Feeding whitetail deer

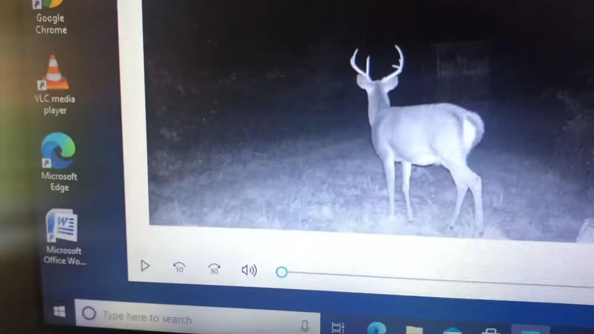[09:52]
And I believe this is a video. This is when I hit video to try to get to see him a little better, get a little better look at him. Which it seemed like every time I got him on camera, he was facing down the other way and I never got a real good view of him. And see, as you can see, this is a video I got of him.
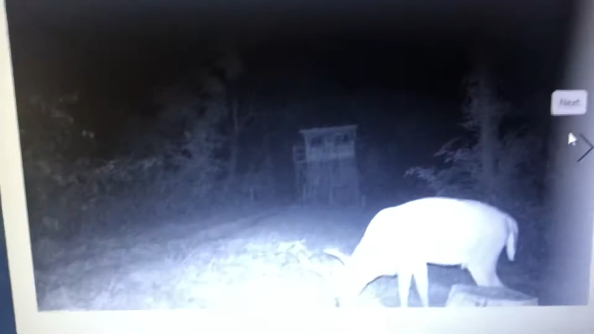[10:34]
It's like he didn't want me to see him.